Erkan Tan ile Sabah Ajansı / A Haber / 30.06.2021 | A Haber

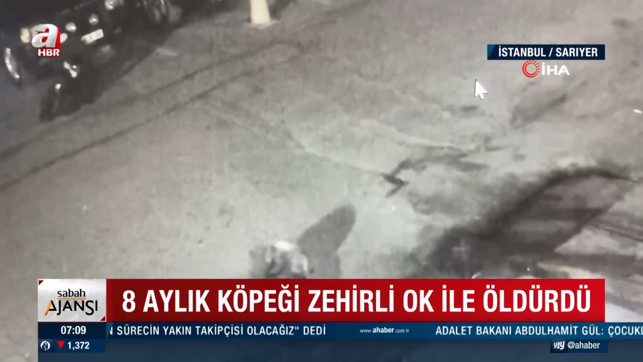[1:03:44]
ucuz zehirli okla nişan alarak acımasızca vurdu O anlar güvenlik kamerasına yansıdı Köpek zaniyeler içinde yere yığılırken Cani adam çantasını toplayarak olay yerinden kaçtı Köpeğinin katledilmesine tepki gösteren sahibi O cani bulana 15 bin lira ödül vaadinde bulundu